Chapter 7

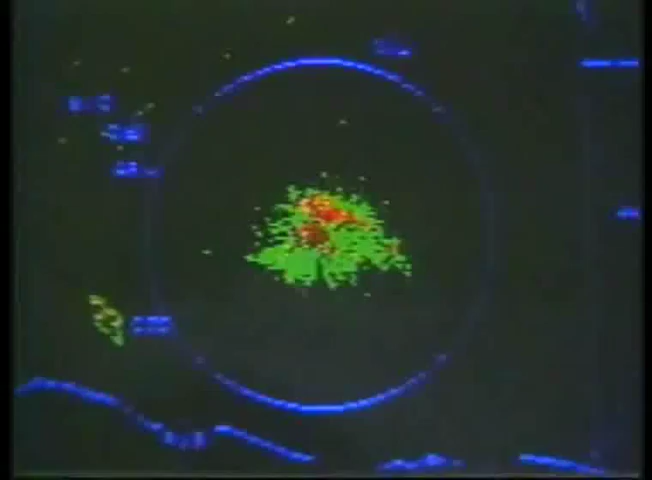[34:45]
Radar summary charts are developed by using reflected radar energy or echoes of the precipitation areas.
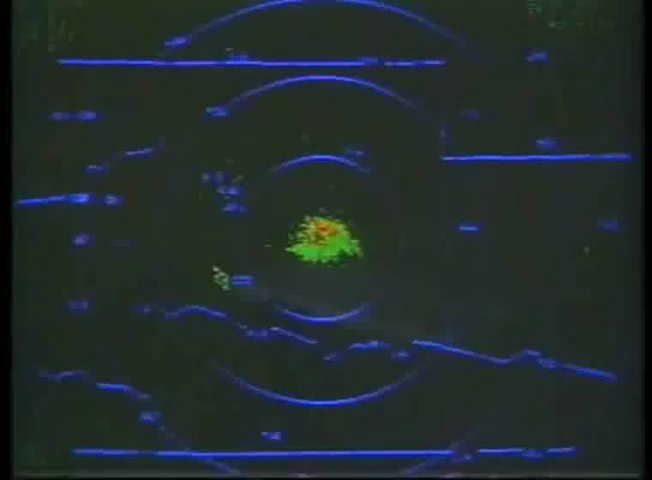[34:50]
The more severe the precipitation, the stronger the echo.